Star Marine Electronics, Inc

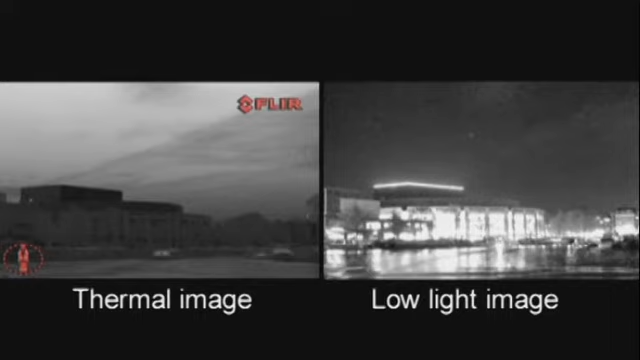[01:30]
Just switch to the thermal camera to see more detail.
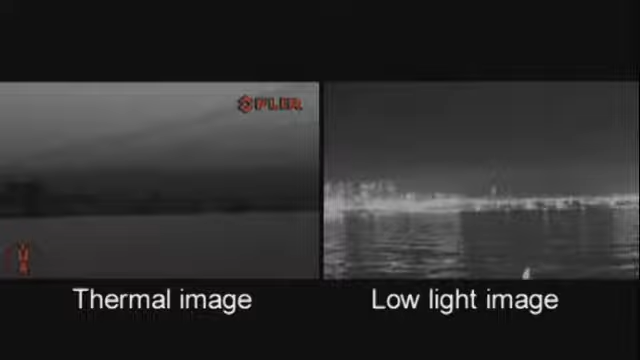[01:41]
The M-Series is available in two versions.
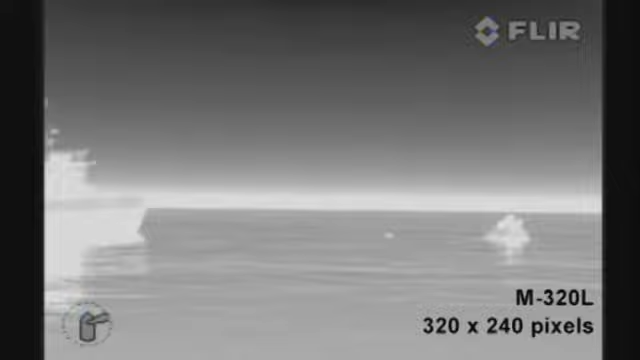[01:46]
The M-320L is equipped with an uncooled vanadium oxide microbellometer detector.
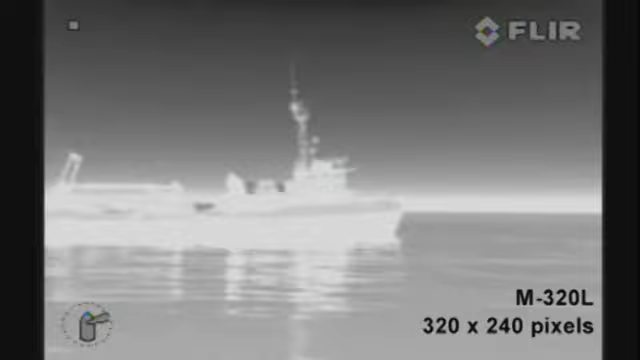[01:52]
It produces crisp images of 320 by 240 pixels.
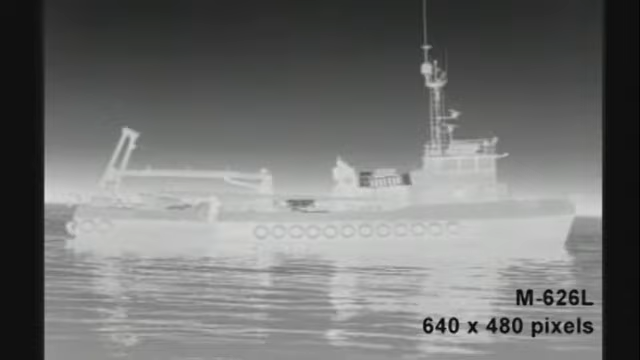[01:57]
The M-626L produces thermal images of 640 by 480 pixels.
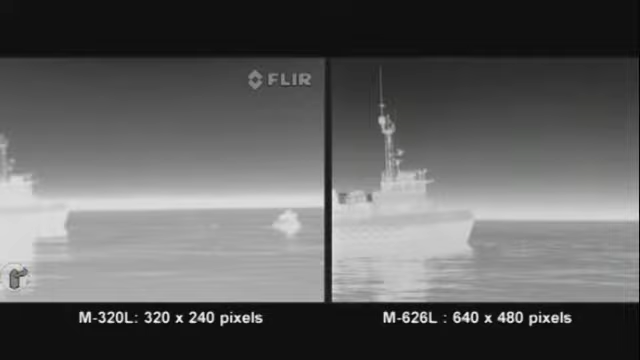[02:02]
This is no less than four times the image quality of the M-320L. Equipped with a 640 by 480 pixel detector,
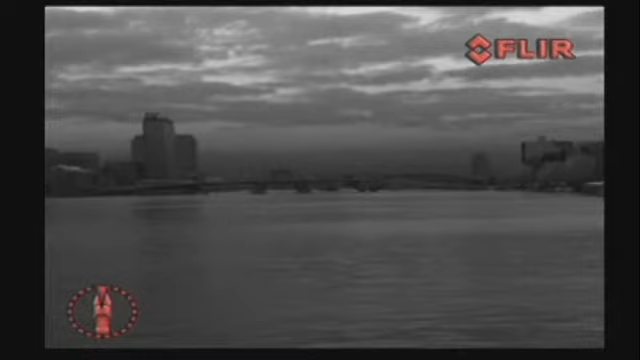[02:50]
The power button switches the M-Series from operation to low power standby mode.
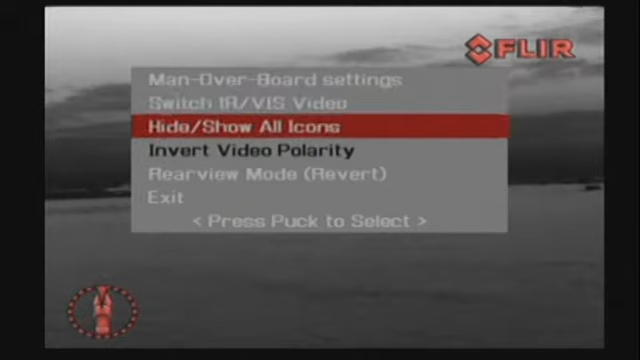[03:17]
The home position is a programmable preset position,
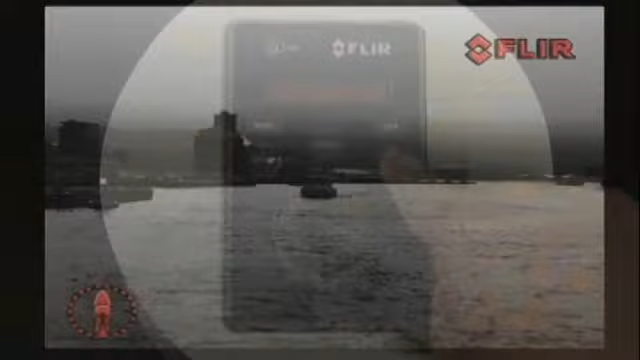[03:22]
usually straight ahead and level with the horizon, which captains can use as a reference.
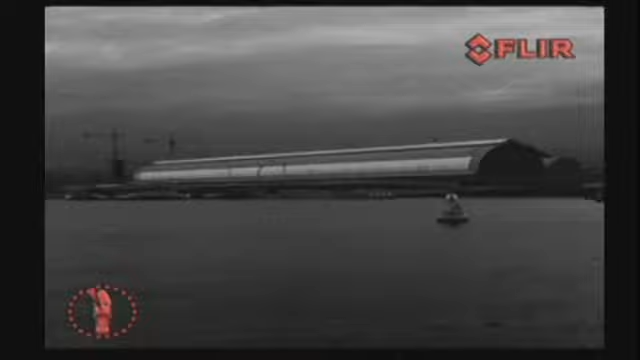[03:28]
A push on the home button moves the M-Series to the operator predefined position.
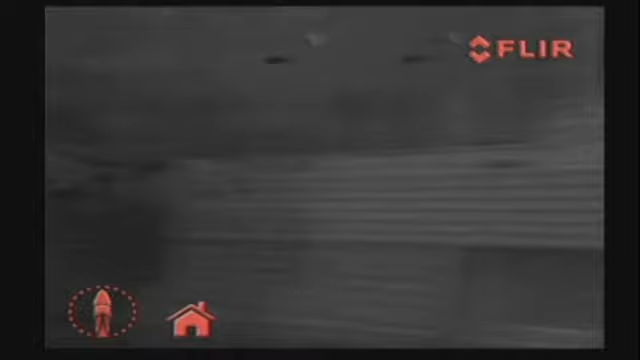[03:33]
When held down for at least three seconds, it sets the current position as the new home position.
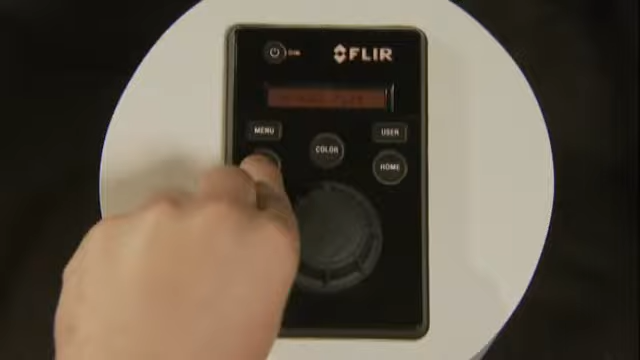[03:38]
The scene button cycles through night docking, day running,
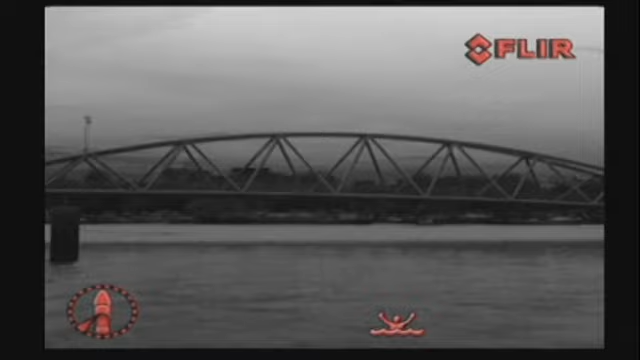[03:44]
man overboard or night running settings to change the brightness and contrast of the thermal image. Varying conditions make one setting more appropriate than another for a specific task.
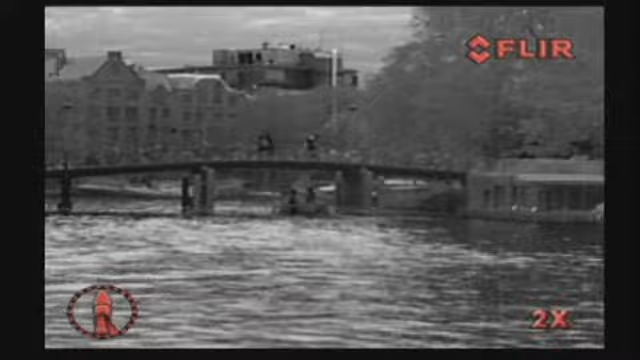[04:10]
Extremely useful when you want to have a closer look at certain objects.
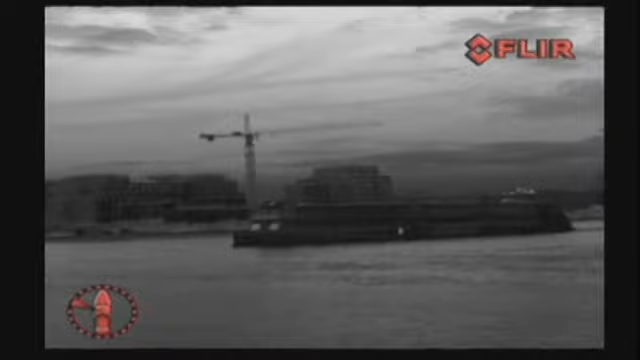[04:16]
Thanks to small icons conveniently placed at the bottom of the thermal image, the captain can see immediately in which direction the M-Series is looking,
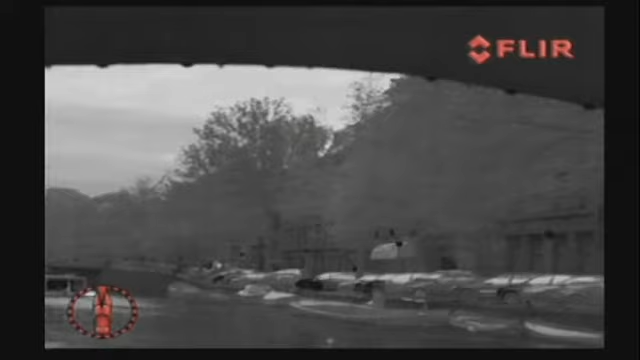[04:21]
whether it's in the home position or not.
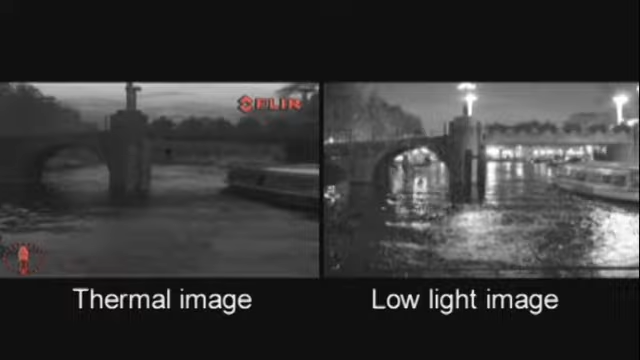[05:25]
The combination of a thermal imaging camera and a low light camera packaged in a small